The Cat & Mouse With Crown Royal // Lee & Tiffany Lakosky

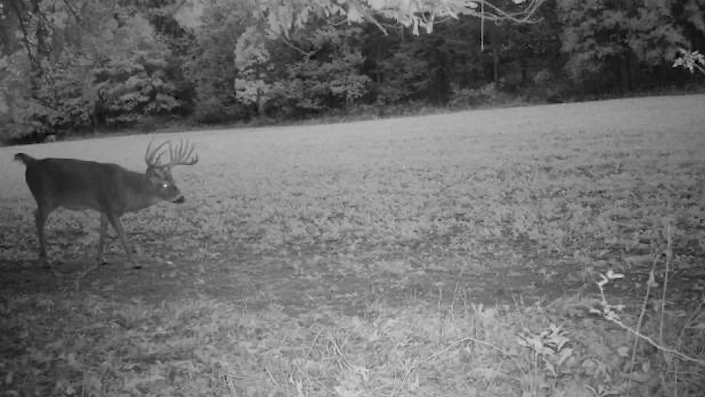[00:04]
And he's kind of made it by default because every year he breaks his points up and then he gets taken off our hit list. This year, all right, this buck, this is my number one buck.